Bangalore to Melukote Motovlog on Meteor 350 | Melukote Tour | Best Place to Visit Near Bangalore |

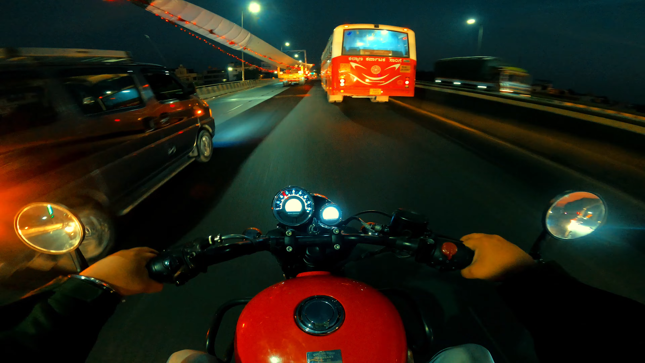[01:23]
Okay, one minute, let me give him a pass. I usually get scared to take over these huge trucks on bustling highways and we should be.
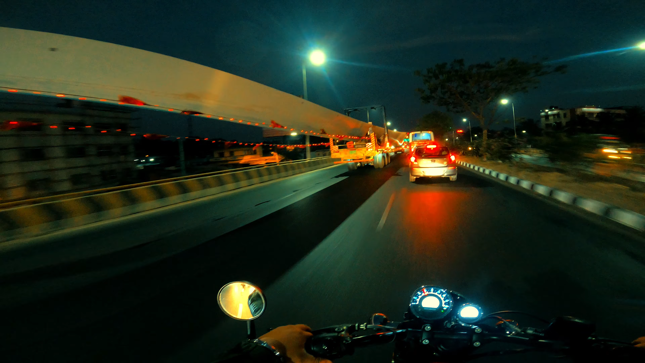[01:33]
Okay, let me take over it first. I think we need a break for a good coffee and then we will restart our journey. Hi there. So that's Vishal.